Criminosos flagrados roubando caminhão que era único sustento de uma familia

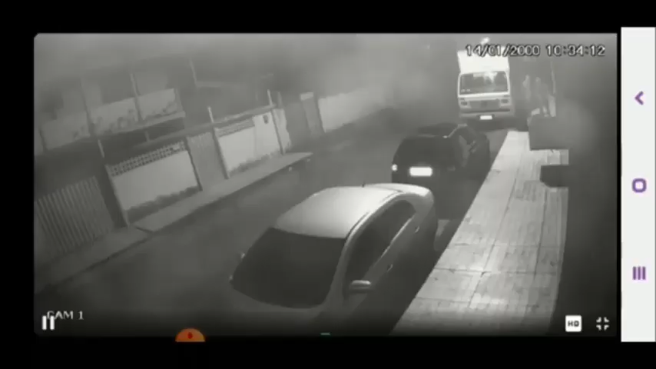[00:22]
estavam usando as máscaras da Covid-19 de proteção contra o coronavírus, né? Uma prática que cada dia se torna mais frequente aí, bandidos se aproveitando da pandemia do Covid-19 para disfarçar a sua imagem perante câmaras de monitoramento. E além dessas imagens que vocês estão vendo, eles olhando as câmaras de monitoramento, né? Aí na frente vocês vão ver a reportagem completa que saiu sobre esse caso. E o repórter inclusive fala o número de telefone para entrar em contato caso veja o caminhão e dá outros detalhes da ocorrência.